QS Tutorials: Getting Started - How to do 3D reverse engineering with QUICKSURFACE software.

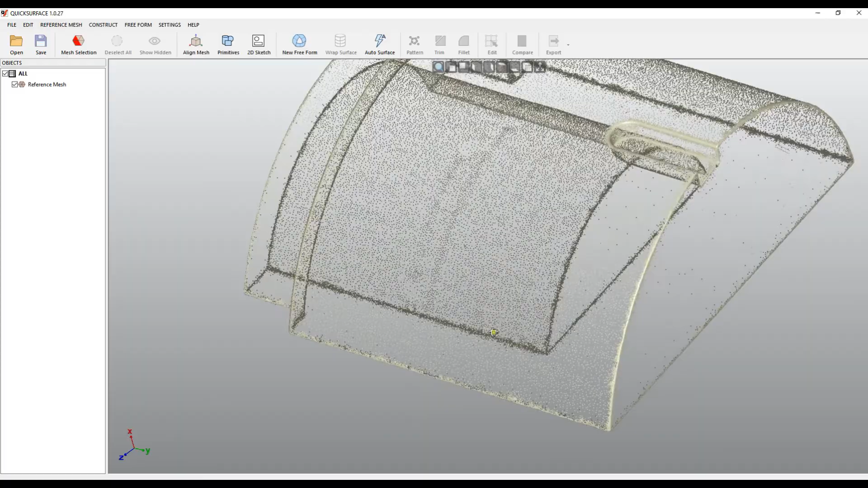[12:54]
But when you try to rotate the mesh on the screen, it will just switch to turn the graphics engine into rendering points.